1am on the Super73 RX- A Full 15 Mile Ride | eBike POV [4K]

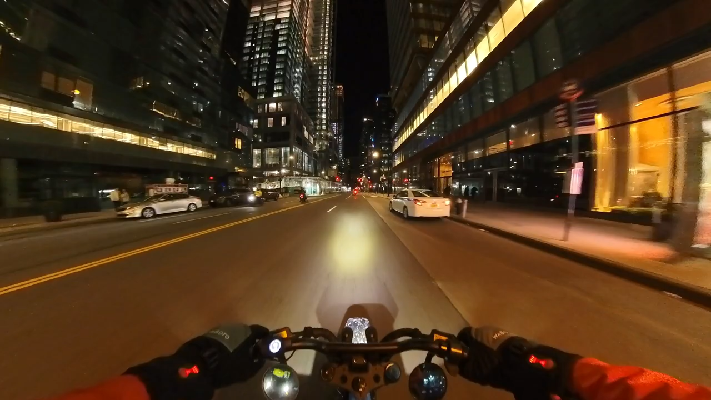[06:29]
Oh, come on. Can we finally get some green lights, please? Luxury high rise going up, huh?
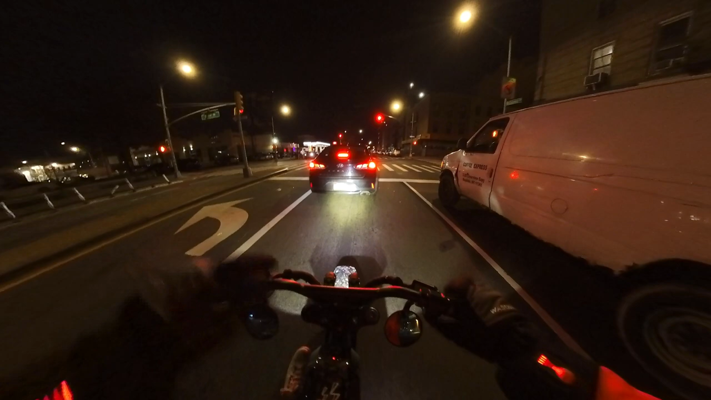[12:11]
Using two of the Shredlights SL1000s up front, along with the stock headlights. So that should give us enough visibility. I don't plan on going anywhere too dark. So.
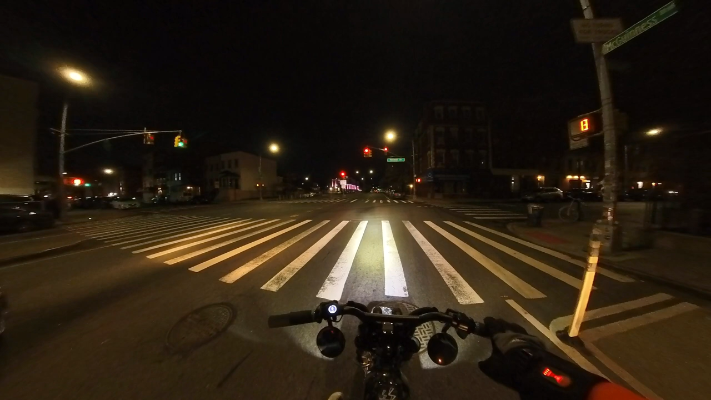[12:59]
I may edit out all of the stops here. So, real quick memo. I don't know if you guys see that white bike over there. Those are usually memorials left for those who have passed away while on their bike.
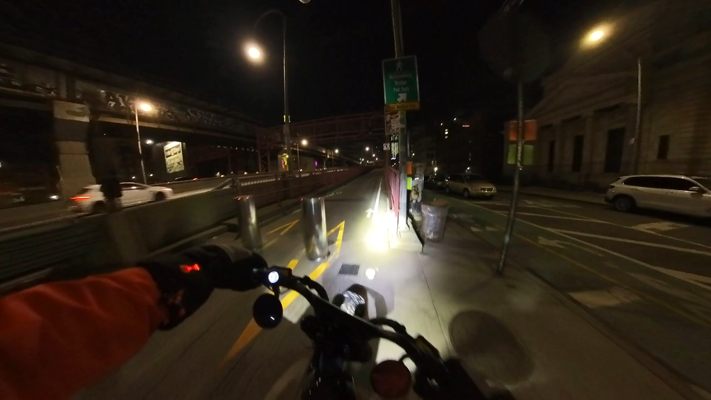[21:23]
Ooh, Williamsburg Bridge is quite dark.
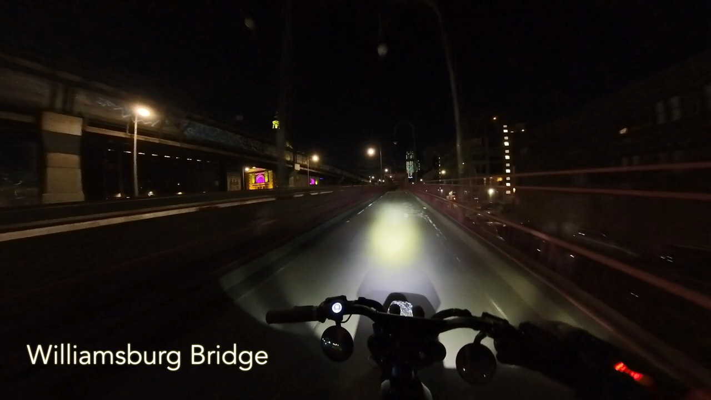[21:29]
That is the Wayland. Used to be a bank, now is a event space. Wow, it's super dark here. Thank goodness for the headlights, I guess. Putting the SL1000s to the test.